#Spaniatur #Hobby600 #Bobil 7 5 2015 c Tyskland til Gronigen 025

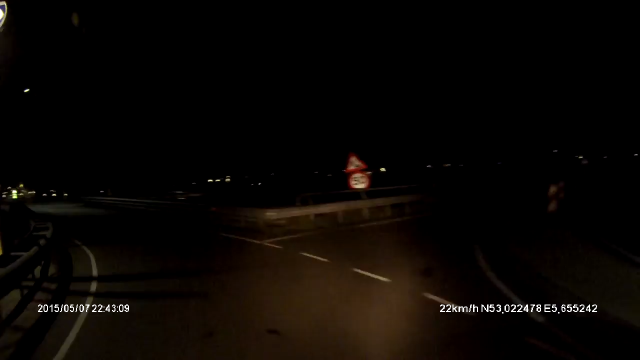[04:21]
Neste da. Ta av til høyre til en 7.
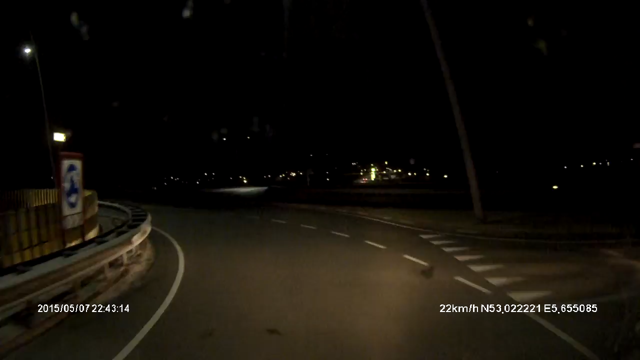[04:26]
Ta av til høyre til en 7. Ja, det var en for tidlig dette. Fortsett 350 meter. Kjør så inn i rundkjøringen. Det var en for tidlig. Så jeg må snu i rundkjøringen om 300 meter. Eller her. Om 250 meter.